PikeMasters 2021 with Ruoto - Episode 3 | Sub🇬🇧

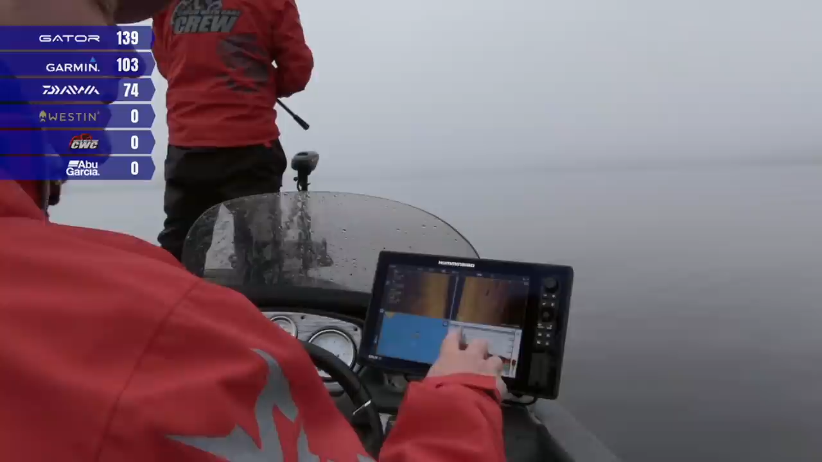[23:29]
Tämä on tämmöinen selkeä alue, mutta siinä on yksi tuommoinen matalampi patti, kasvustoinen vitapatti, ja siinä on joskus ollut hyviä kaloja,
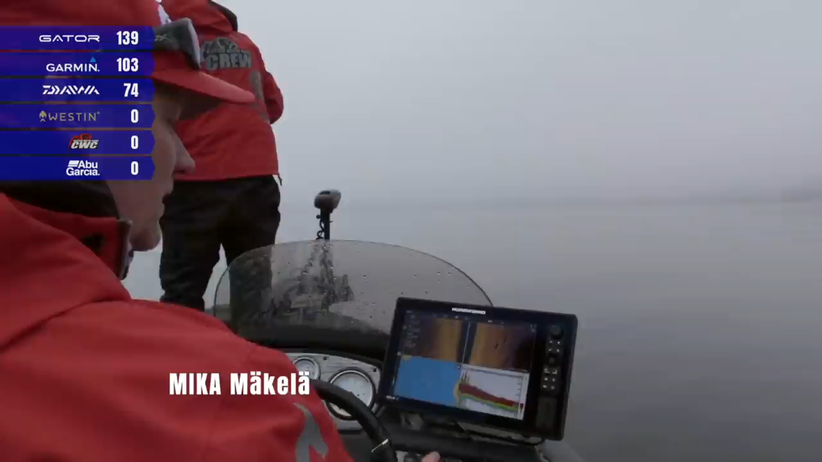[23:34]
näkyy hyvin nyt tuossa 2D:ssä, se rupeaa nyt pikkuhiljaa sit poistumaan, mutta näkee, niin tuossa oli se patin muoto,
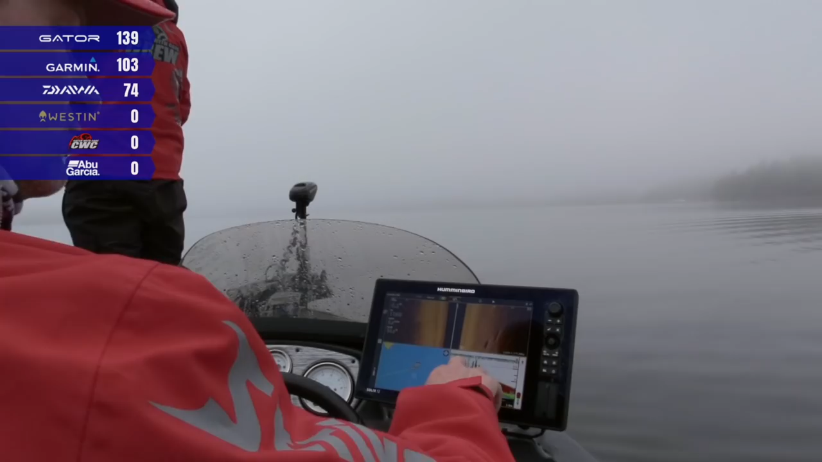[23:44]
eli tultiin syvästä ja hyvä vita siinä päällä ja sitten taas laskee tänne.
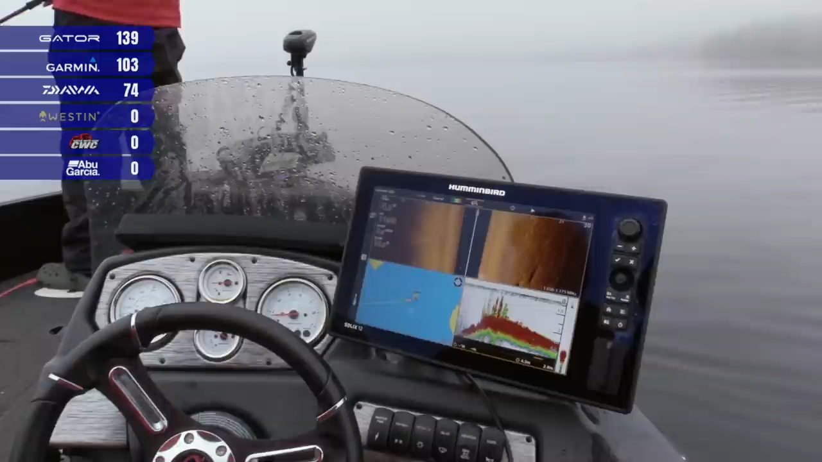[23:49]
Et ihan tuommoinen pieni patti, niin otetaan yksi liuku siinä, että katsotaan olisiko siinä kala.